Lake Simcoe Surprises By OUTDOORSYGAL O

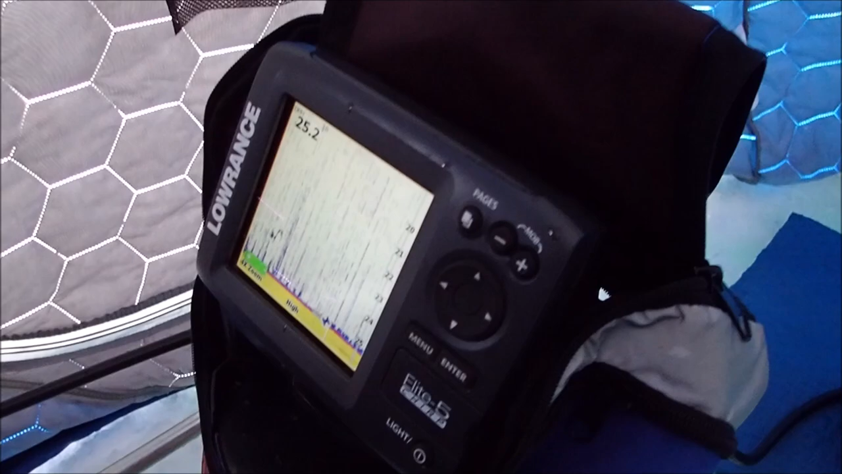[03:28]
But you see all the lines? Yeah, it's interference.
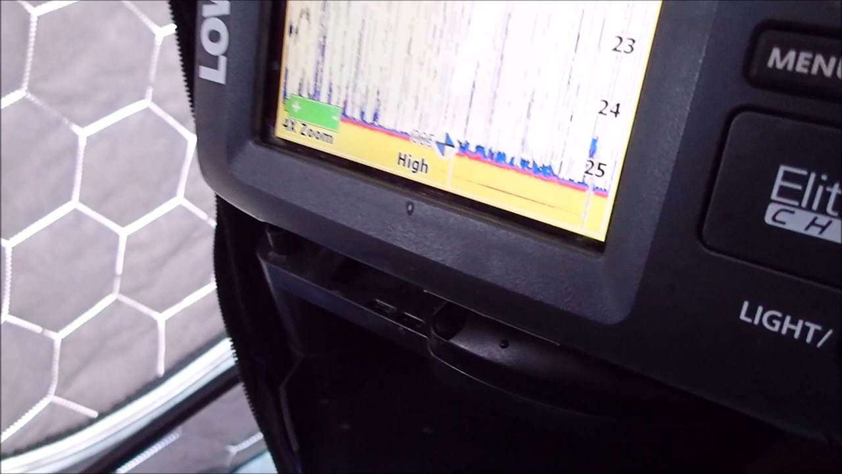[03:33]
But you can see John moving his bait there at the bottom, the blue and the purple.